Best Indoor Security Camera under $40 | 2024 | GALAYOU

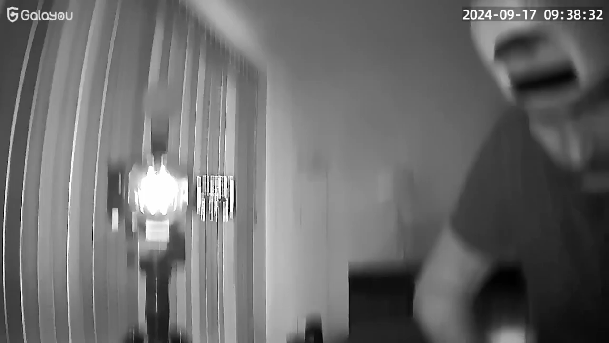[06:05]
okay we got switched to the infrared light let me record the video so right now we are recording in the infrared mode and it's pretty good i mean it's a good
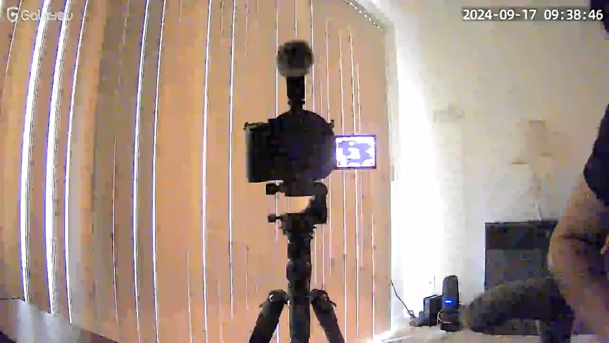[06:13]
i mean try not to switch to infrared if you have some sort of light it's doing a pretty good job
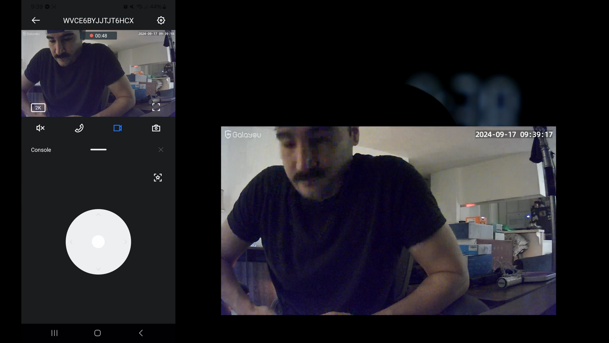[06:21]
just to capturing the light i mean that's pretty good okay okay and now we are in the infrared mode again i
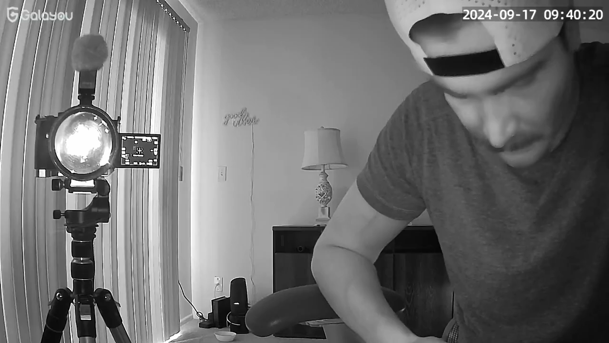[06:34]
like it that's good yeah i did a pretty good job just illuminating the area let me just uh listen to the audio and see